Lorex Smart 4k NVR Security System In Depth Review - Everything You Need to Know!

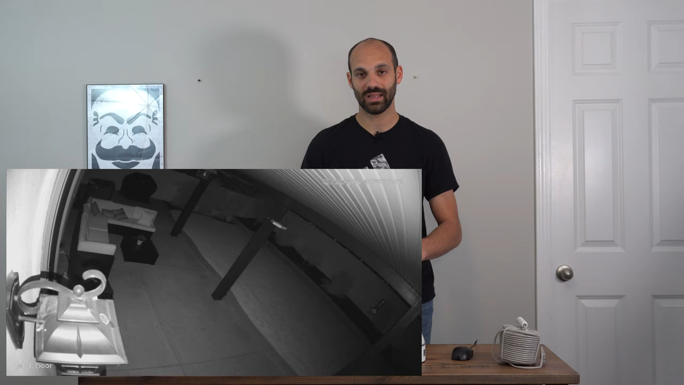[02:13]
It's not like it needs a floodlight. It's more there for deterrence, which is, again, why it's called the security system.